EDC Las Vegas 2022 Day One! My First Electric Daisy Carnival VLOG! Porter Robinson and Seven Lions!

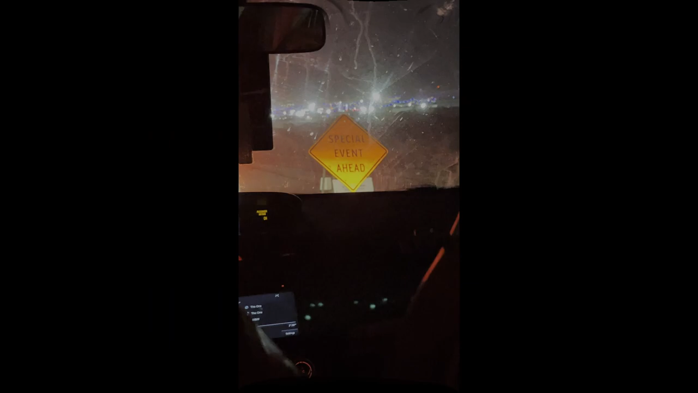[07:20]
Special event ahead. Yo, what event is this, guys? How long have we been this line for again?
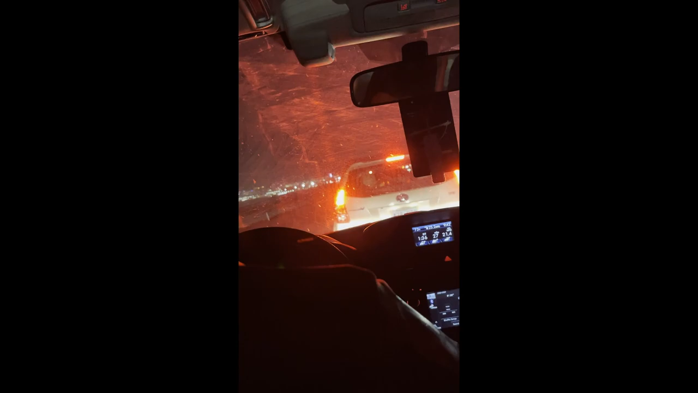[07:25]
We've been driving for an hour and a half. Yep. Look at that, it says it right there on the dashboard.
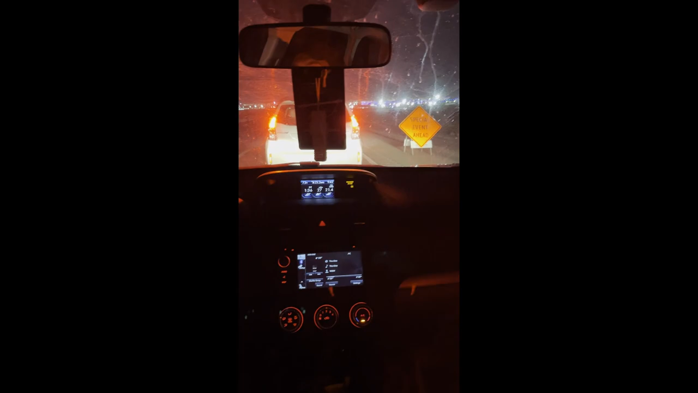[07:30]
1 hour and 36 minutes, and there's a cop right there now. Good thing we have an officer right here. What's my name, Kenny?